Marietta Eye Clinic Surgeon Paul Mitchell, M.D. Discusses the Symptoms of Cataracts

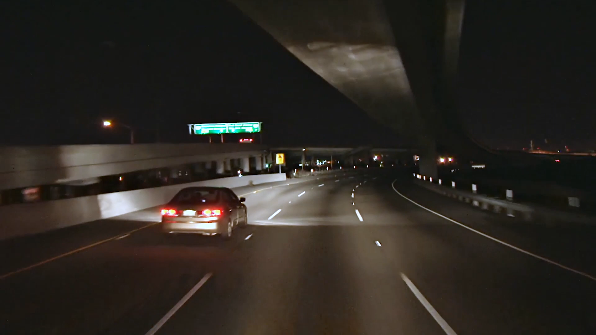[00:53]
They're having trouble with the headlights from the oncoming cars, causing them to have difficulty seeing even the white line on their side.